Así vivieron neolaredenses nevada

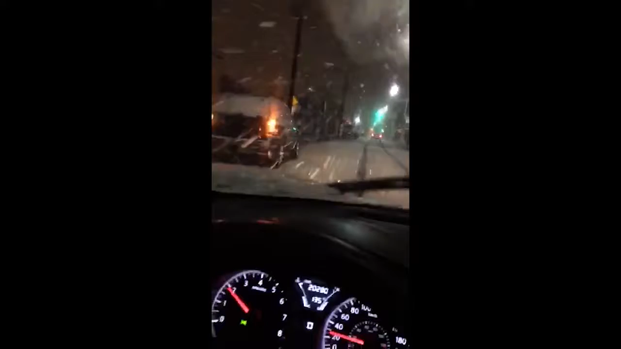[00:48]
Y vamos, están las calles poco a poco cubriéndose de nieve.
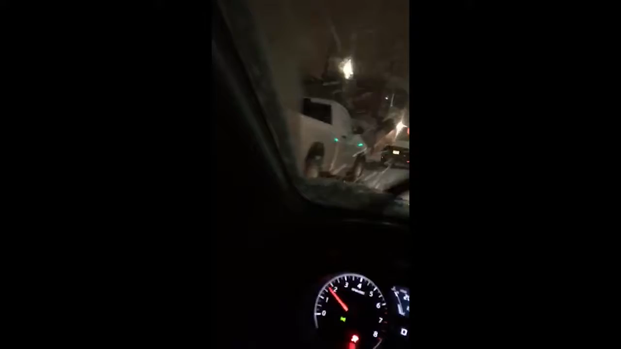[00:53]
Es una experiencia muy bonita. Claro, tomando las debidas precauciones. La naturaleza en todo su esplendor.
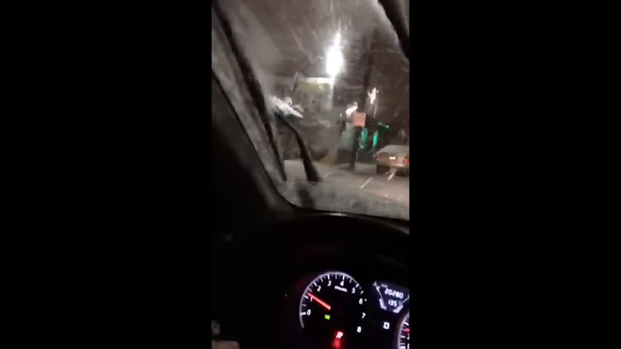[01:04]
Ya voy rumbo a mi casa. Y vaya que es una experiencia bonita, ¿no?
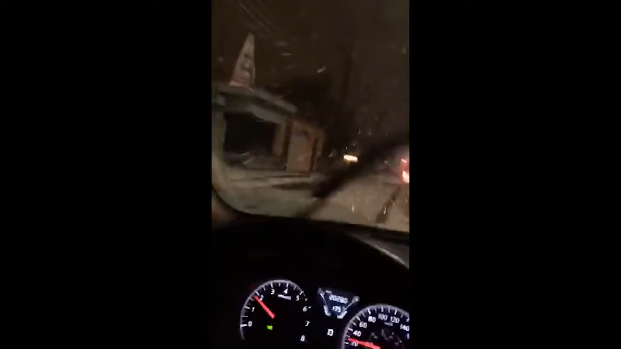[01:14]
Ver nevar, que te caigan las escarchas de nieve en tu cara, en tu coche. Esperemos que todo esto pues no cause muchos daños, ¿no? Pero por lo pronto se vive la experiencia. Escuchando música romántica y con nieve, bueno, pues obviamente que no todos los días se da, ¿verdad?